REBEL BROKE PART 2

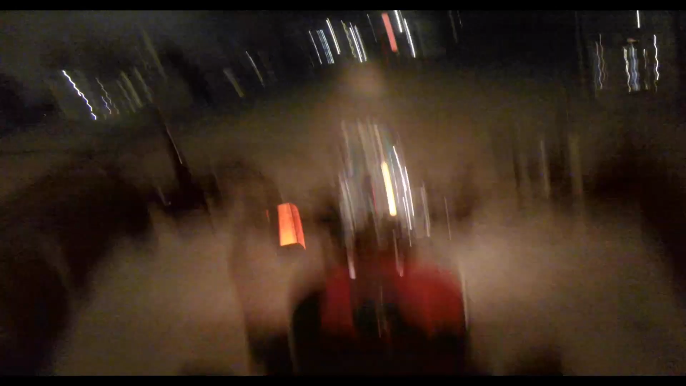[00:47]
Actually, you know what? I just remembered seeing something earlier to this day, today when I was on a ride. I'm gonna go show you it.
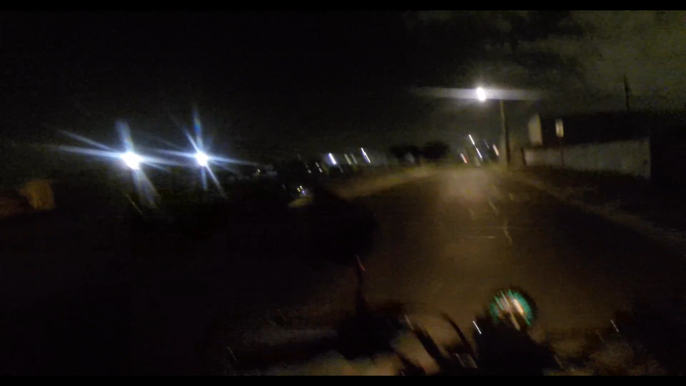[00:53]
It looks like it could have been a previous homeless camp, or it was a previous apartment complex.